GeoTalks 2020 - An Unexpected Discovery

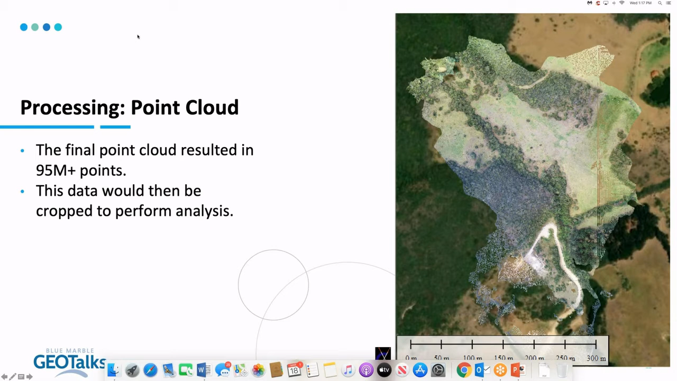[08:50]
Obviously, you want to save the process data and put it somewhere, but if you crop the data that you have, it's – the computer was so much more responsive to just, you know, cutting down those number of points it has to plot out. After all that processing, you probably noticed back in the pixels to points that you can go ahead and produce all these different products within there.